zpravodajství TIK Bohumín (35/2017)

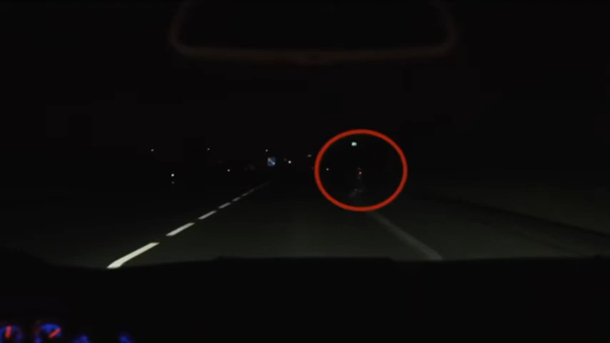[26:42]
V místech, kde není vozovka dostatečně osvětlena, řidič projíždějícího cyklistu zahlédne až na poslední chvíli. K tragédii nemusí být daleko. Naopak každý řidič vám bude vděčný, když použijete při jízdě na kole maximum světelných a zvýrazňovacích prvků, protože i zde platí vidět a hlavně být viděna.